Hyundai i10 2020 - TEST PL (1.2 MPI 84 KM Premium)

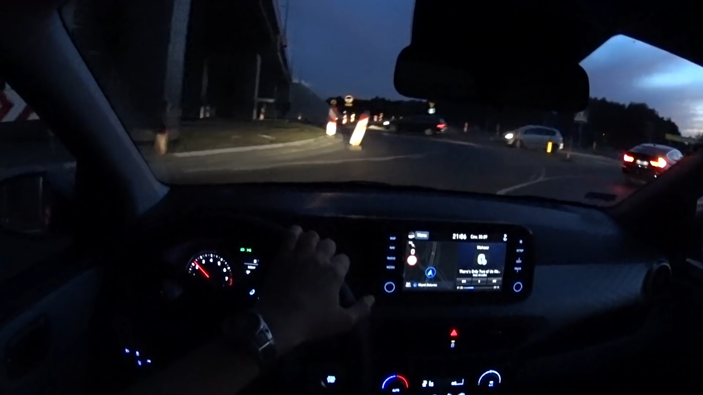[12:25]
Działanie świateł jest typowe dla halogenów. W lepszych wersjach testowanego modelu dzięki soczewkom snop światła jest bardziej precyzyjny, niemniej jednak do stopnia oświetlenia drogi przez LED-y wciąż sporo brakuje. W aucie tej klasy, o głównie miejskim przeznaczeniu, braku diod nie ma co się jednak specjalnie czepiać.